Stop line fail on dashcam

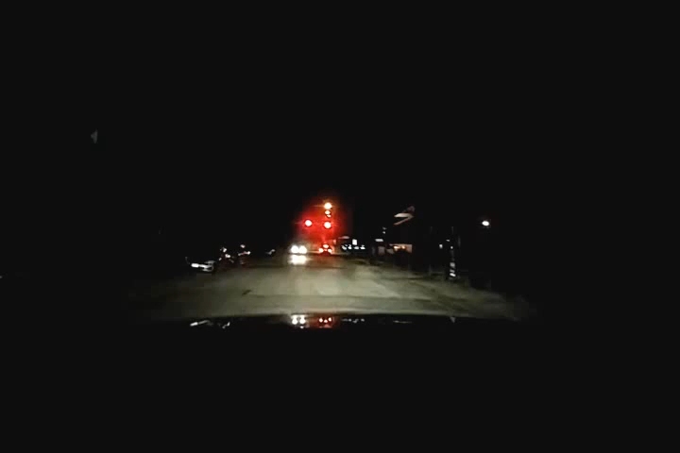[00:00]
He's not even, like, at the crosswalk at the stop line. He's in the goddamn intersection. Can you even see the light where he is? Yeah. Is he Rhode Island firefighter? Probably. I think he is. Isn't that what the symbol is on his plate? I'm not sure you're going to light. I'm going to try to stop way back. Because on a time frame, it'll be nice and hit the light.